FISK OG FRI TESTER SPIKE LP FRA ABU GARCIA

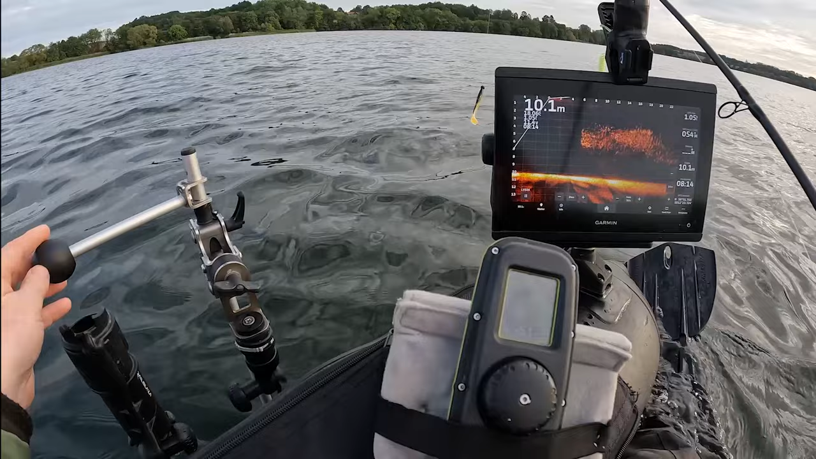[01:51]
On screen: depth 10.1 m
Der er tre forskellige modeller med tre forskellige gearinger. Nu har jeg fundet et område her med en del fisk, der har ret mange byttefisk.